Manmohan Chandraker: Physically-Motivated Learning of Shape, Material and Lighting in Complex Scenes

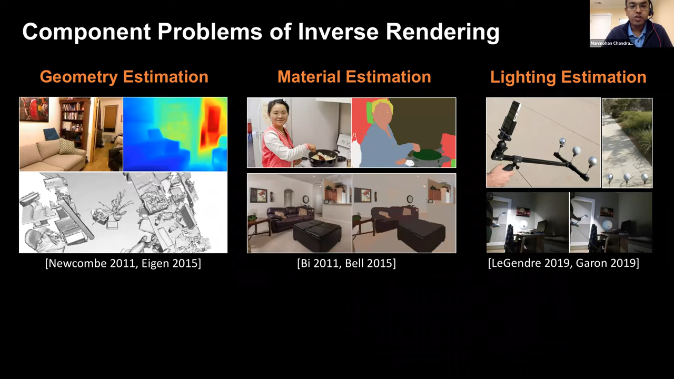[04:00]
Each of these component problems of geometry, material, and lighting estimation have had extensive lines of work in computer vision. And our goal in this talk is to attempt to solve all of these challenges together.
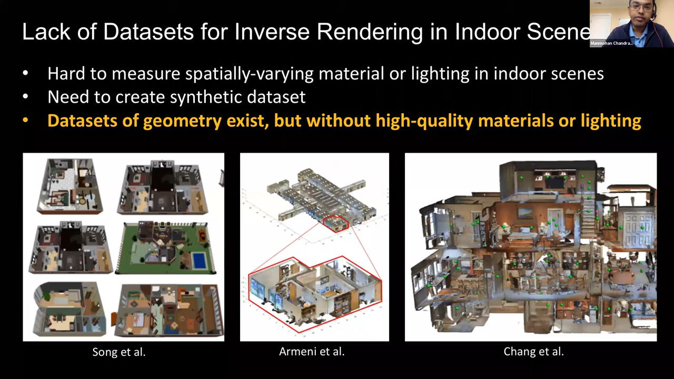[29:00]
But all of these prior data sets do not contain high quality ground truth for material and lighting.
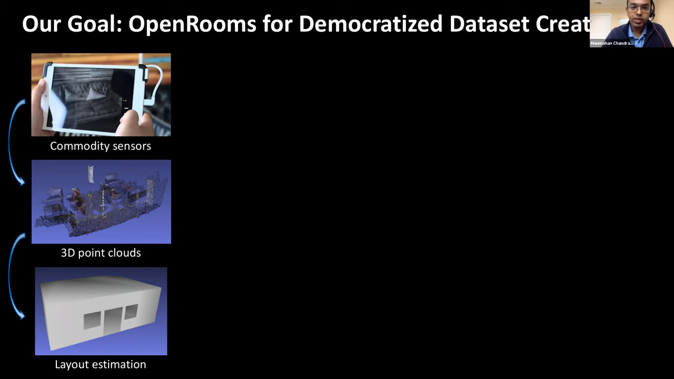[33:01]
And the scene layout can be estimated through, for example, a floor plan that one estimates through a projection of the point clouds. We may retrieve CAD models which are closest to the furniture that is detected in the point cloud, and place the CAD models in the layout while optimizing for consistency with the scene.